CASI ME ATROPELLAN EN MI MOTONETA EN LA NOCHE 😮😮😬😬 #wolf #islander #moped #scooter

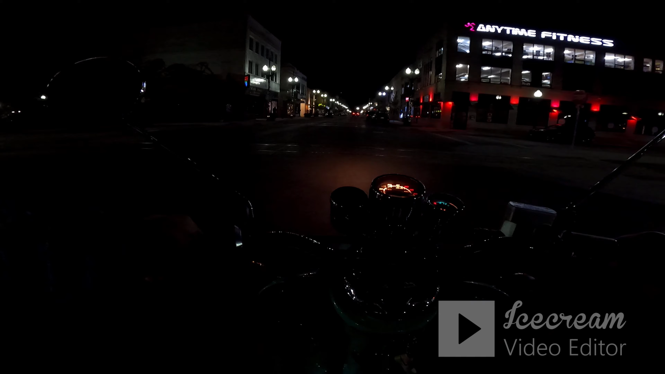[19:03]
Aquí andamos en el downtown de Kenosha por la noche. Es súper divertido, les digo que esta experiencia es de lo mejor. Mira, nadie te presiona, y eres todo tranquilo, disfrutando la vista, que es lo importante. Miren la vista. Disfrutar la vista, te puedes parquear aquí mismo de voladera.
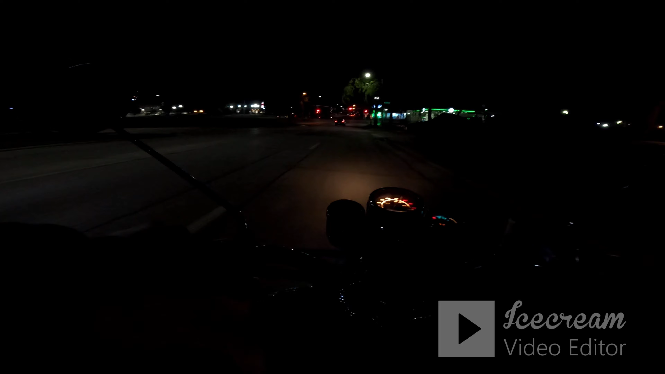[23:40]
Mira, ya hasta se salió, se paniqueó y mejor se fue. Porque hay gente que anda tomada. ¿Sí viste cómo se me atravesó? Entonces, por eso les digo, tienen que tener muchísimo cuidado para este tipo
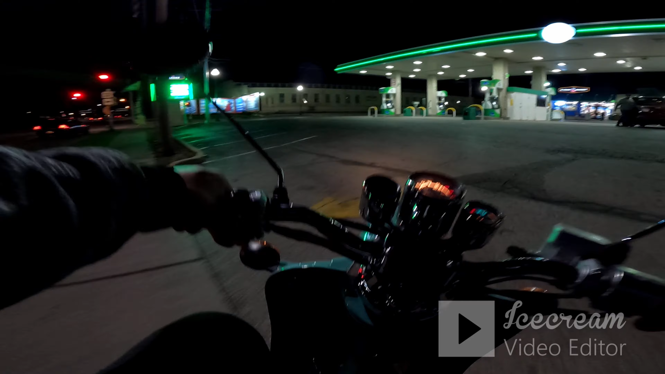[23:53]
de situaciones que anden aquí. Porque luego se les atraviesa un baboso así, men, y se pueden meter en un pinche problema. Tiene que traer su casco siempre y andar con cuidado porque la vida no retoña.